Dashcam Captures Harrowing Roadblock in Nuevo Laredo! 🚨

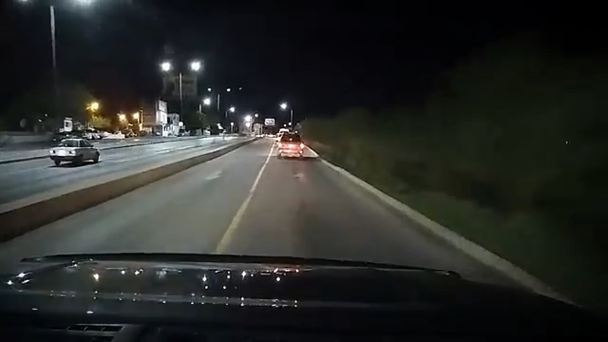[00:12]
This dashcam footage from January 3, 2020, captures a harrowing scene in Nuevo Laredo, Mexico. A man and his wife had just crossed the border in the early morning hours when they encountered a roadblock. Several cars and people blocked their path, with the individuals outside gesturing for them to pass.
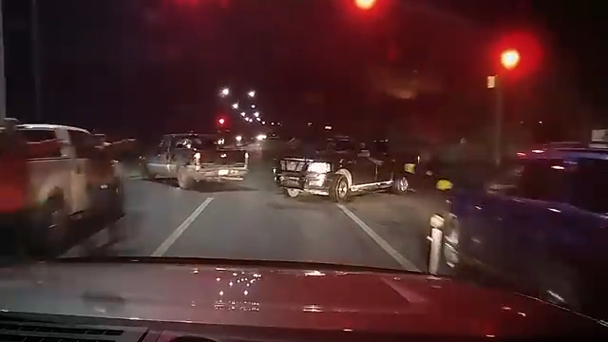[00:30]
However, as they tried to maneuver through, a pickup truck suddenly appeared, blocking their way. The situation quickly escalated as the people outside began banging on the windows and pulling at the door handles. It's the cartel. Yeah.
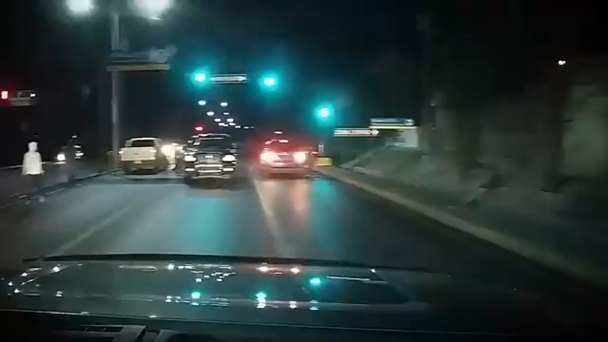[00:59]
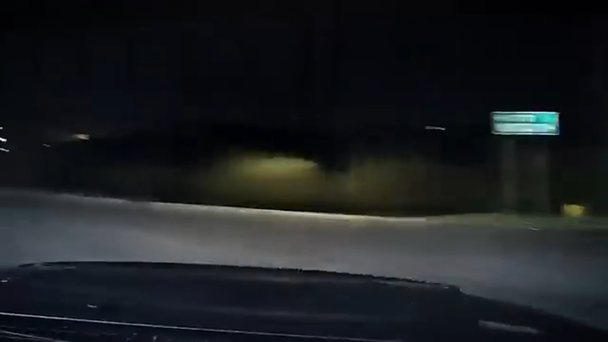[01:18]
Attempting to force the vehicle to stop.